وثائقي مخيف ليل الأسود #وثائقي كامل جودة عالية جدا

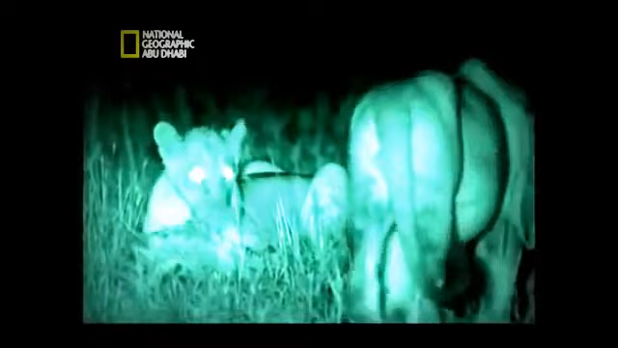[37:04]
في البداية يدعها إخوتها تتذوق الذبيحة، ثم يتملكها الجوع.
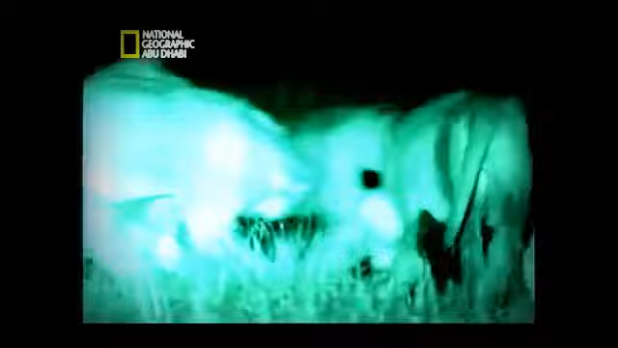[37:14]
إنها تتجاوز اختبارها الأول بطريقة ما،
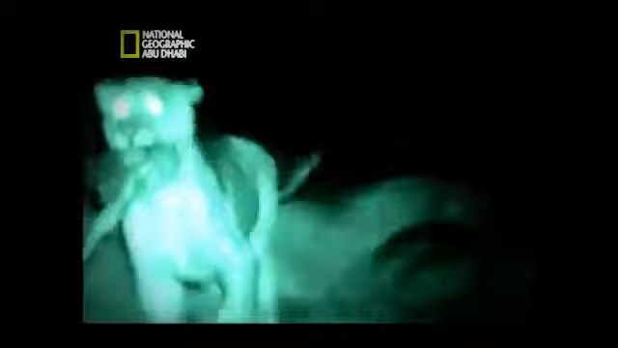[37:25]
حيث تأخذ ما تريد بالقوة. لم يبق للصيادة شيء، عليها أن تبتعد عن إخوتها الشريهة لكي تبقى هي وأخواتها على قيد الحياة.
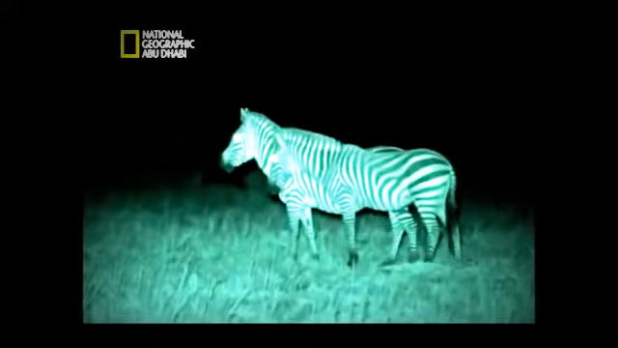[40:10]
هذا هو أشد الأوقات ظلمة في هذه السهول. مستوى الضوء هو 1/200,000,000 من مستويات ضوء النهار.
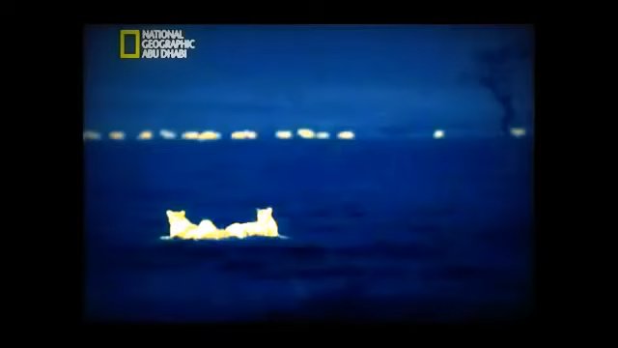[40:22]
الحمير الوحشية لا يمكنها رؤية الأسود، ولا ترى الأسود الحمار الأعرج في مؤخرة القطيع. الحيوان المصاب فريسة مفضلة بالنسبة إليها إذا عثرت عليه.
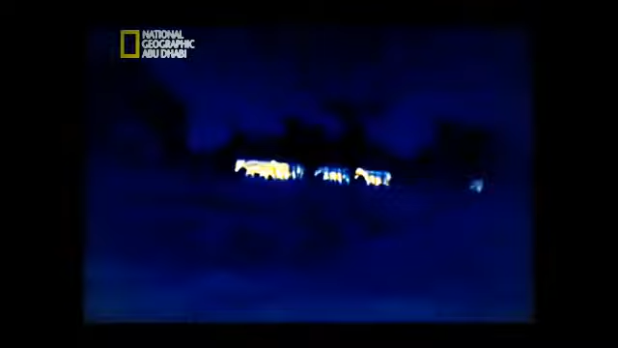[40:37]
صوت القطيع يجعل إحدى اللبوات تقترب أكثر.
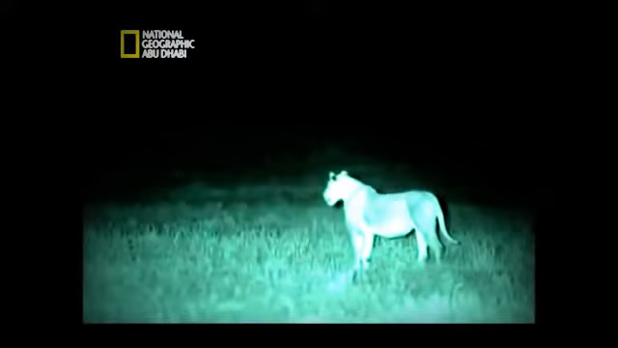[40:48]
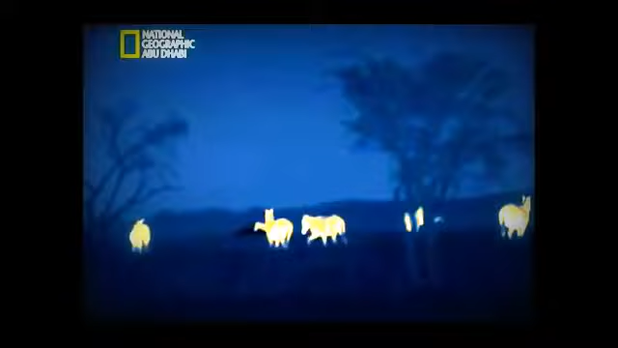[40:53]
الحمار الأعرج يتخلف عن القطيع، ولكن هذه الليلة يجب أن تكون اللبوة على بعد 6 أمتار حتى تراه. الحمير الوحشية تملأ المكان، ولكنها لا تدرك أن هناك مفترسا بينها.
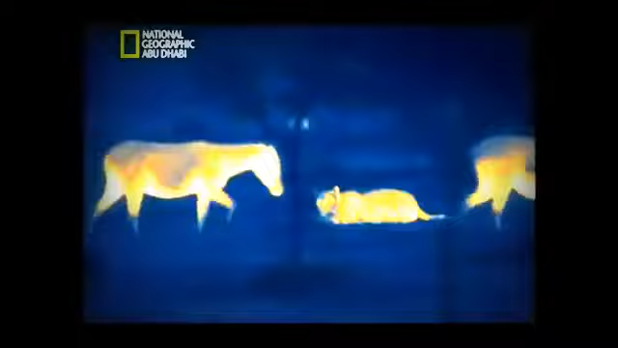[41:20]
الحمار الذي يزن 350 كيلوغراما يبعث على الرهبة، فرفسة واحدة منه قد تكسر جمجمة اللبوة. عليها أن تختار لحظة الهجوم بحذر.
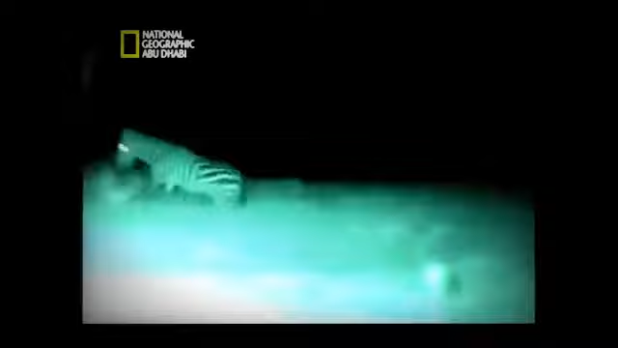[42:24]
لم تستطع براثنها الإمساك بجلد الحمار الرطب، ولكن أختها تبعت أصوات المطاردة وحضرت مستعدة، وها هي تمسك بالحمار.
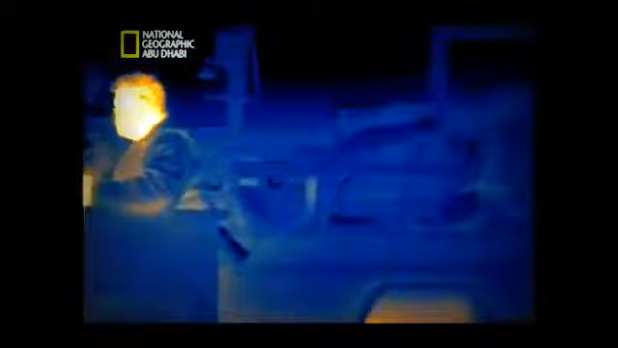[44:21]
للمرة الأولى ومن دون استخدام الأضواء المنظورة،
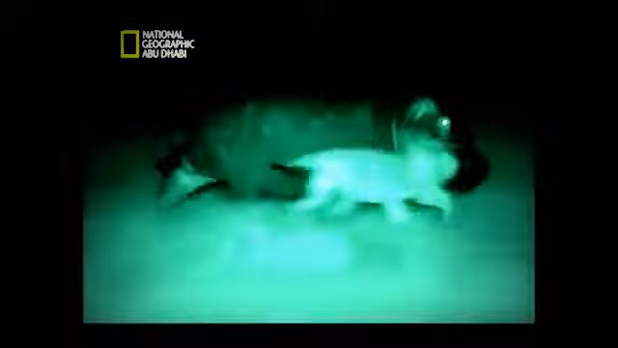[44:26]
تمكنا من مراقبة الأسود وهي تستخدم حواسها كلها لكي تجعل جنح الظلام في صالحها.